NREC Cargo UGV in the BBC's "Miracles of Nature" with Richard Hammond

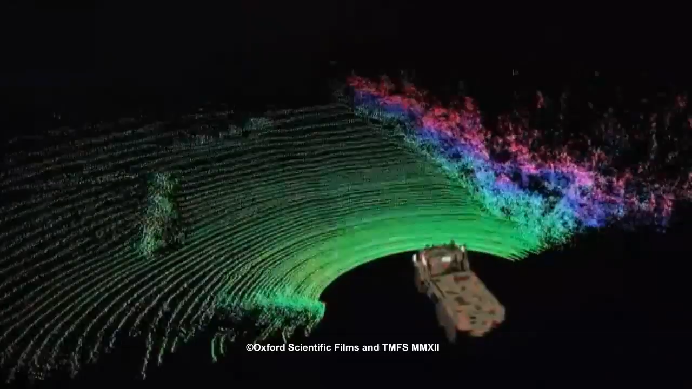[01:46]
And this is what that looks like.
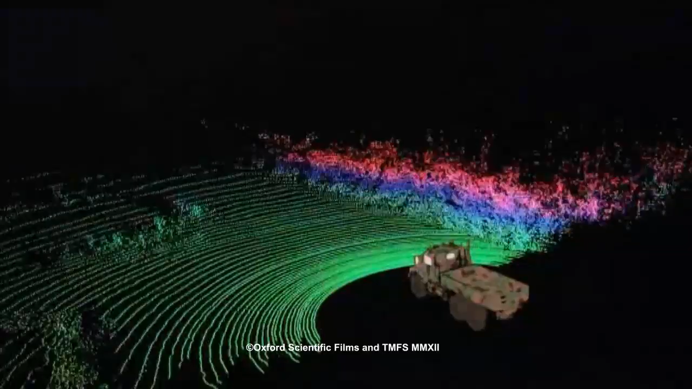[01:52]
Each tiny dot on the screen shows a point a laser whisker has touched.
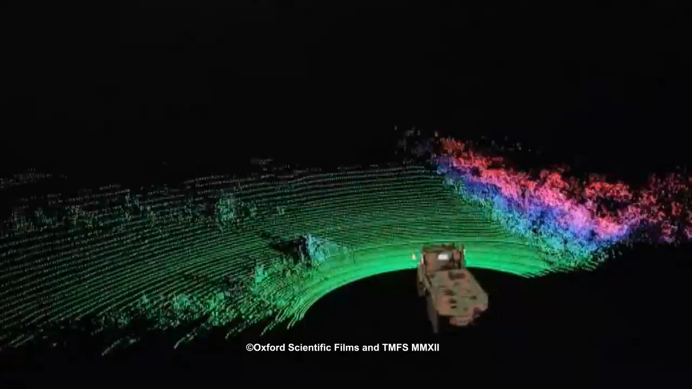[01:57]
Build those up over a couple of seconds,
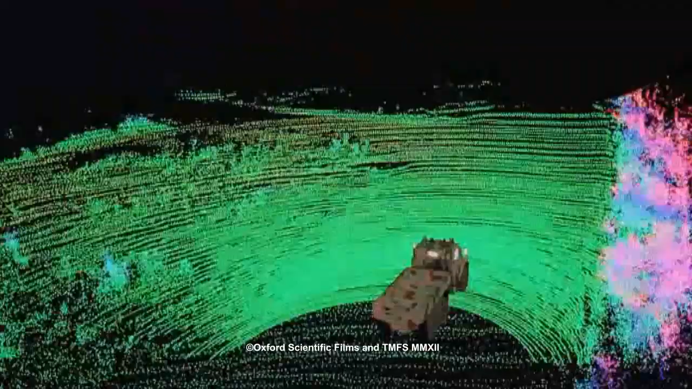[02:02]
and the Teramax gets an astonishingly accurate map of its surroundings.